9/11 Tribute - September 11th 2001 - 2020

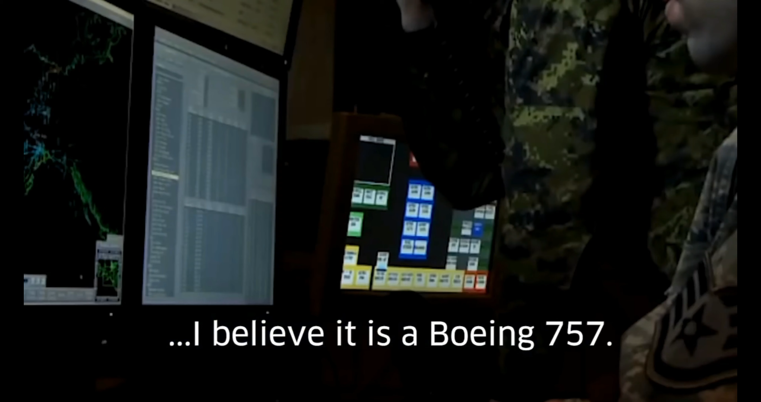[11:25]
We have I believe it is a Boeing 757.
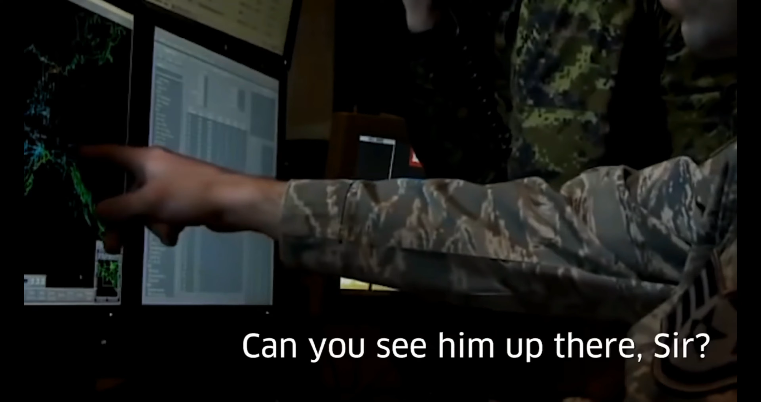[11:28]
Can you see him up there, sir? That's concurred. It looks like he's rocking his wings. Roger.